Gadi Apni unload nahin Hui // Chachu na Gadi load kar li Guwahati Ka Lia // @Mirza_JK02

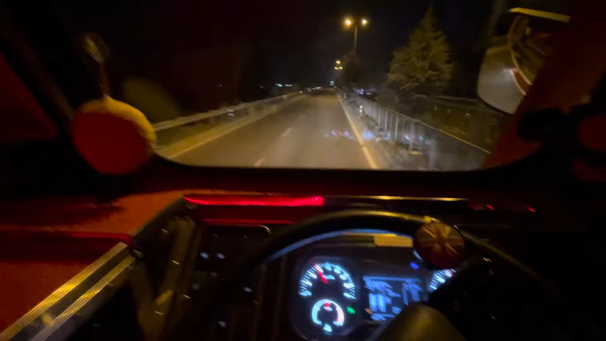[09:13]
और इसको भाई साहब को नींद आ रही है, लगाओ हिसाब इसका। बोलता नींद आ रही है। तो भाई पहुंच गए मंडी के पास, ये रही सामने आगे मंडी।